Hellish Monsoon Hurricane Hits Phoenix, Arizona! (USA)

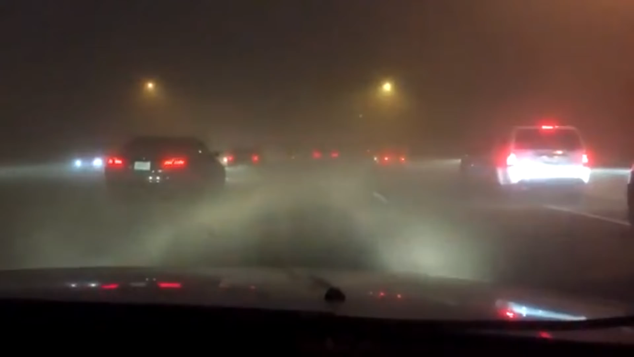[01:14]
Our lines were knocked down by the wind and the streets flooded with heavy rains, traffic was paralyzed in places.